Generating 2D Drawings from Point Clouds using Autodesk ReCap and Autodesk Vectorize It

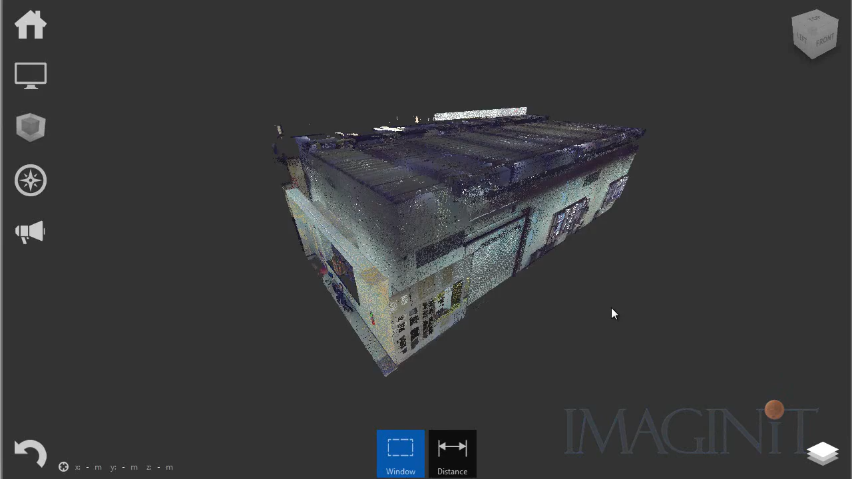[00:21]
I've opened up Recap and I have a point cloud up on the screen. This is the corner of a building that I'm going to be working on.
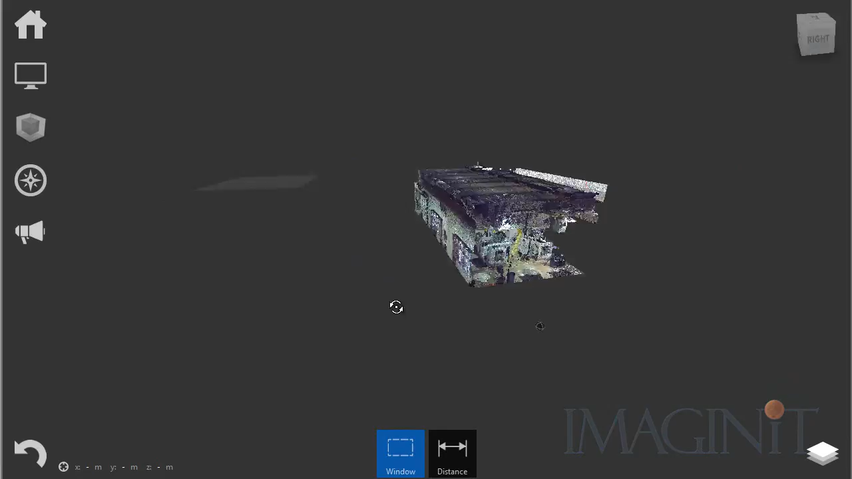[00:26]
And if I zoom into the building you'll see that there are currently
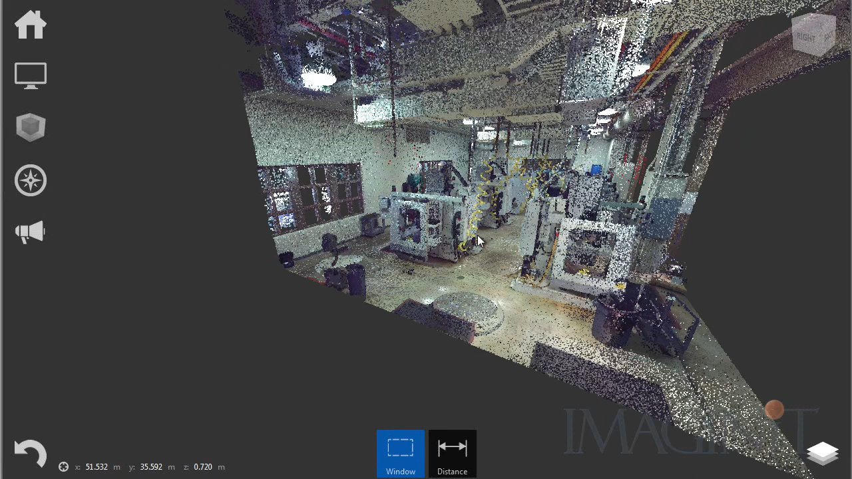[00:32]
some CNC machines located in this corner of the architectural design. Now the goal for this project is to generate a
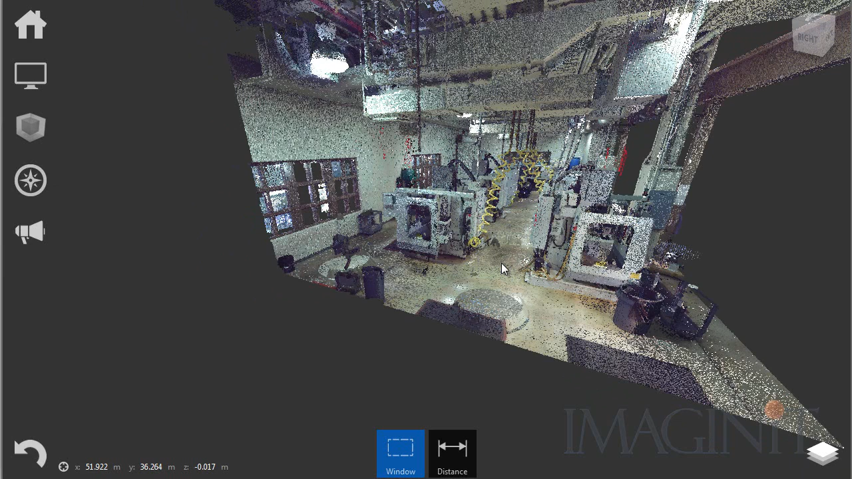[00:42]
2D AutoCAD drawing that includes the footprint of these CNC machines and the walls in the point cloud. Now what I'm going to do is adjust the point cloud so that just a slice of the point cloud is showing. Then we're going to take a screenshot of that and export it to my iPad where I have another application called Autodesk Vectorize it. Vectorize it is going to take that picture and turn it into the AutoCAD drawing that I want to use.
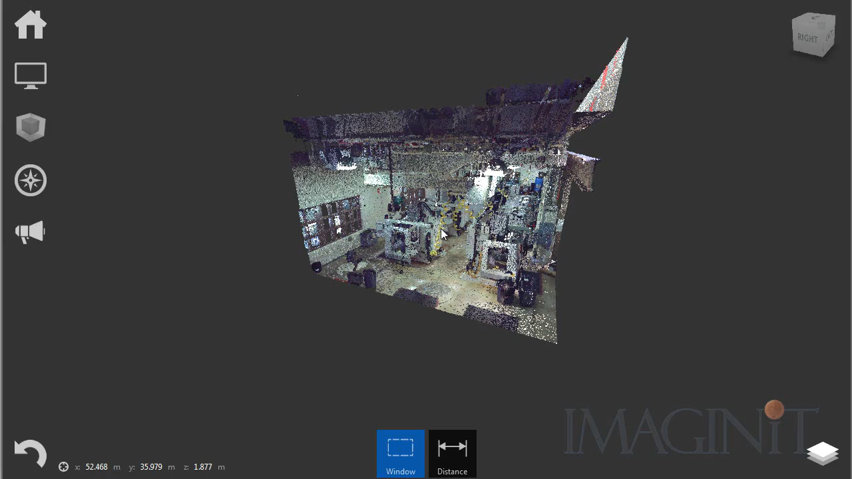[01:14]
So to get started I'm
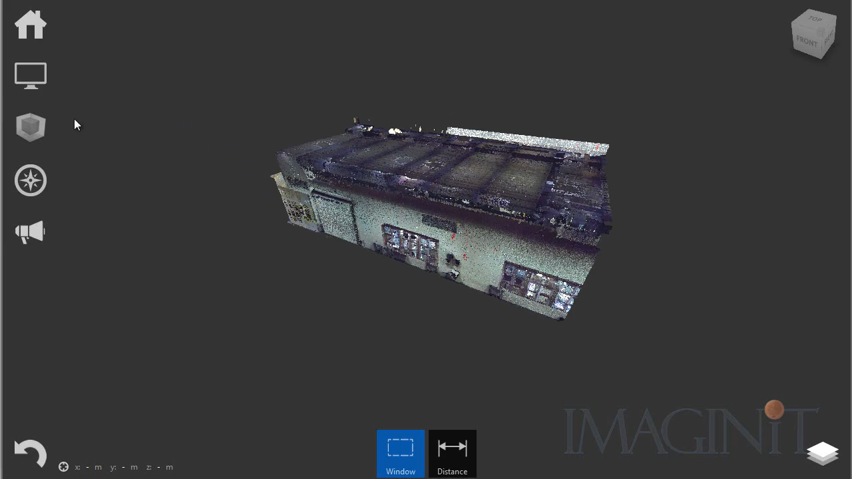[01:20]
going to go over here to the display and I'm going to take off perspective mode.
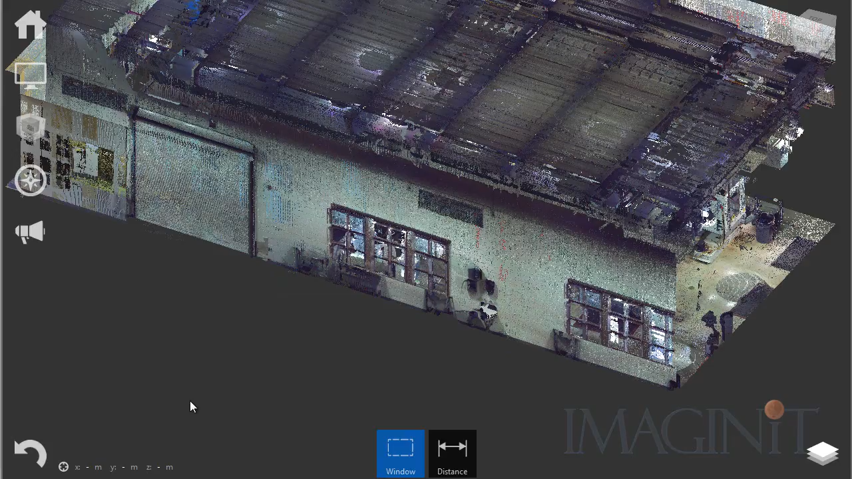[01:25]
This will basically put me into orthographic mode.
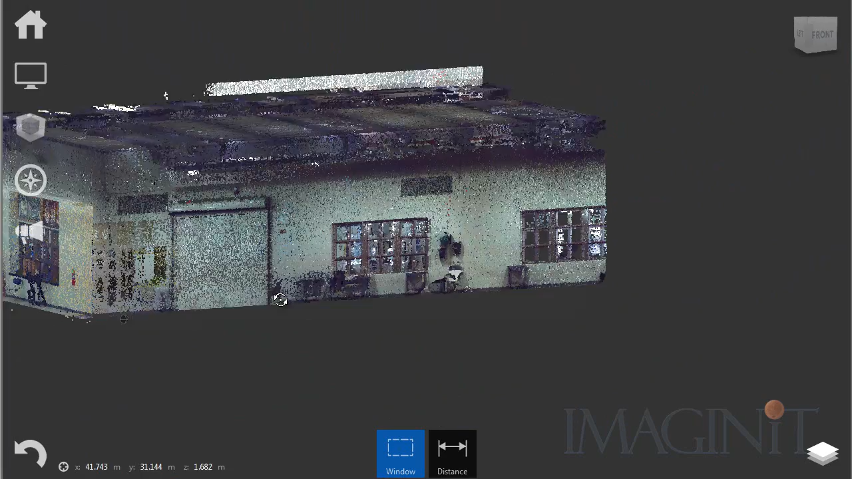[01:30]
And then I want to adjust the bounding box of my point cloud.
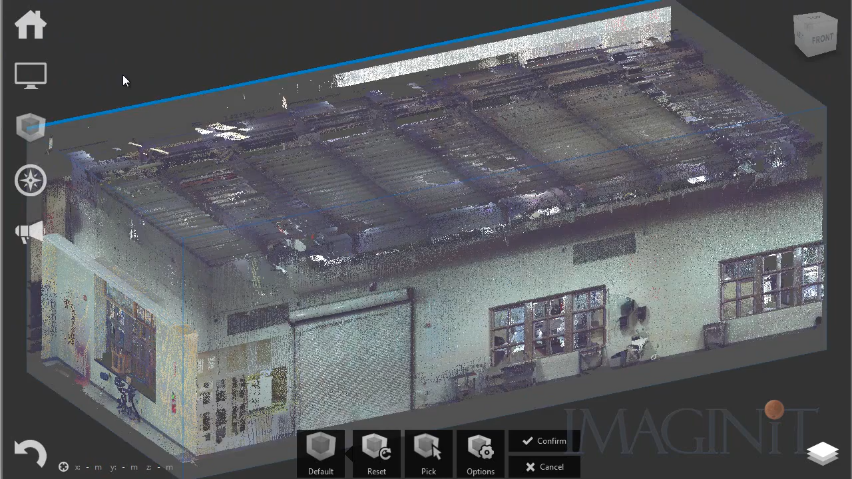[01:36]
Now I'm going to adjust the bounding box of the top down until I get a good cross section of the machines.
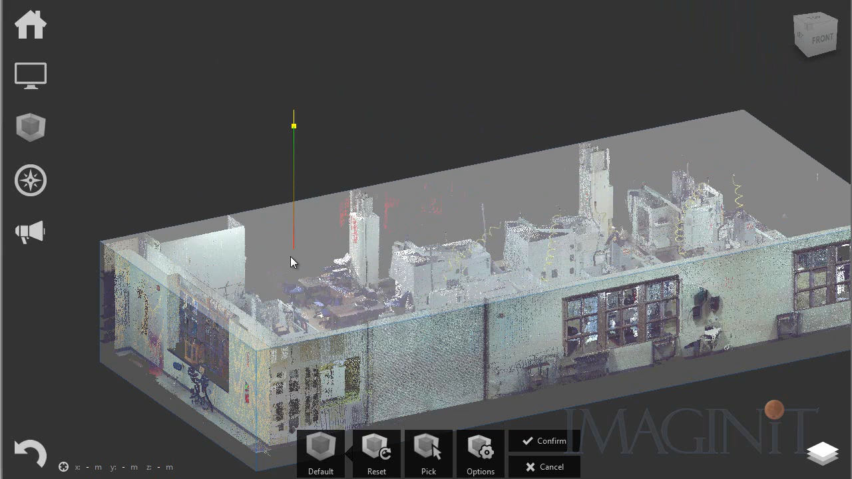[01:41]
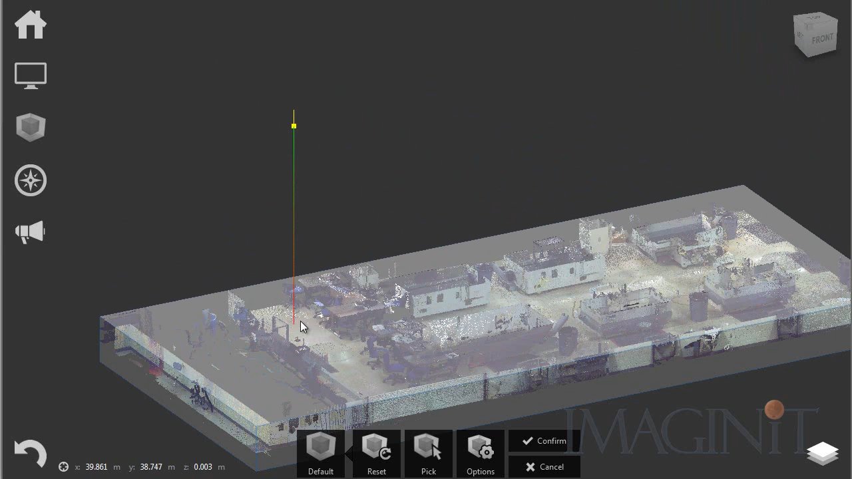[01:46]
And about there will work.
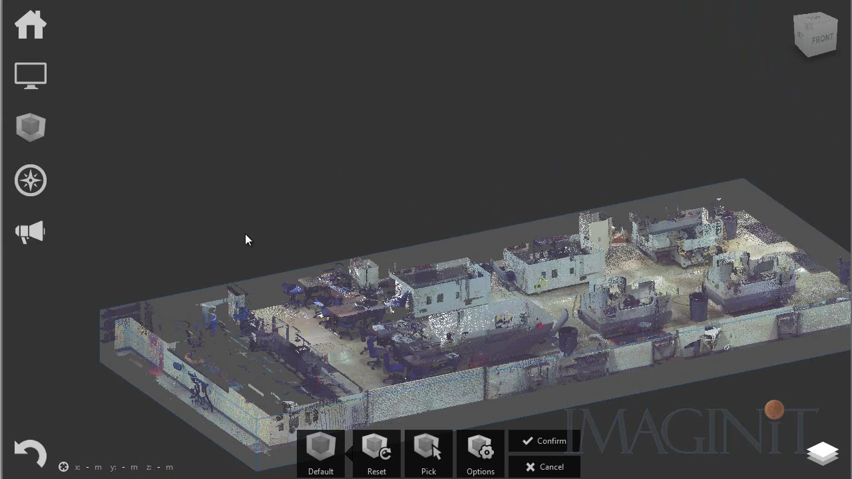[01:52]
I'm then going to bring the floor up again until I get a good
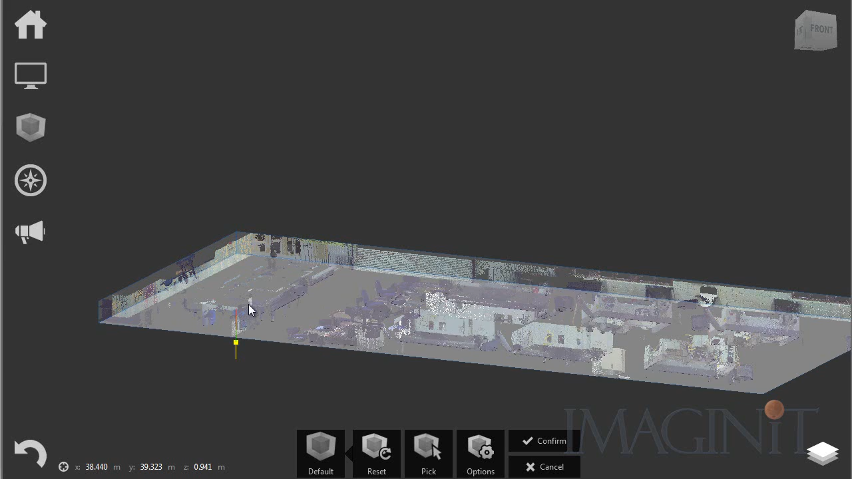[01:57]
slice right through the point cloud that just shows the information I'm interested in.